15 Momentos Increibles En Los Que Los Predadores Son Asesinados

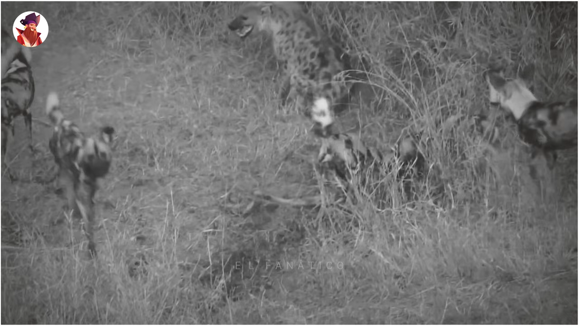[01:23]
Sin embargo, cuando un par de hienas más entran a la pelea, pueden agarrar el cadáver. Pero los perros salvajes no se rinden fácilmente y atacan una vez más a las hienas.
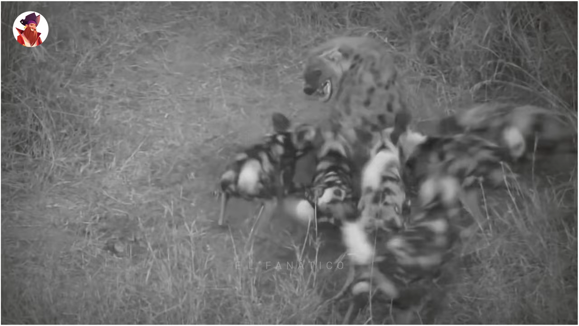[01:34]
El tesoro está en las manos de las dos hienas, pero están rodeadas por perros salvajes y se convierte en un total conflicto.
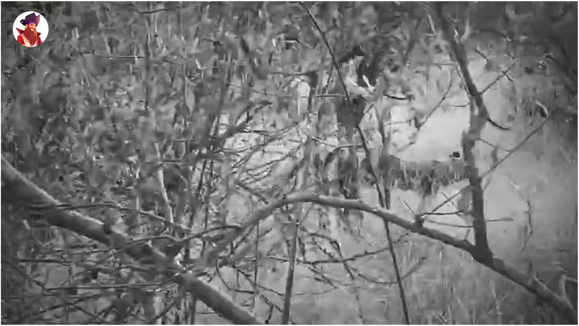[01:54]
Los perros intentan ahuyentarlos mientras continúan comiendo. Pero ya saben lo difíciles que pueden ser las hienas.
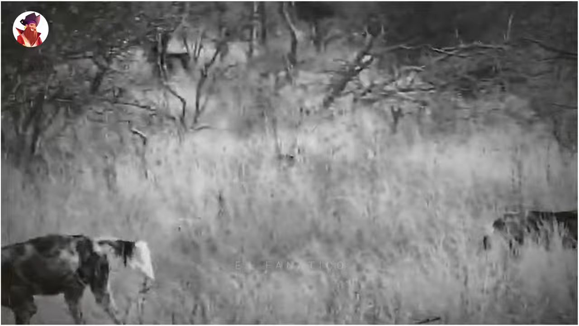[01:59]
Un par de perros salvajes vigilan mientras los demás comen bajo la atenta mirada de la hiena.
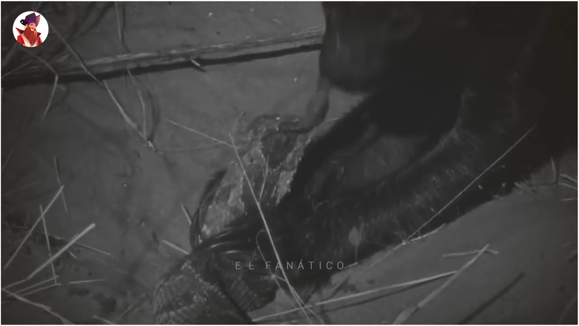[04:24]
Esta vez un tejón de la miel persigue a una cobra del cabo, y debo admitir que nunca había visto un animal tan feliz de ver a una cobra.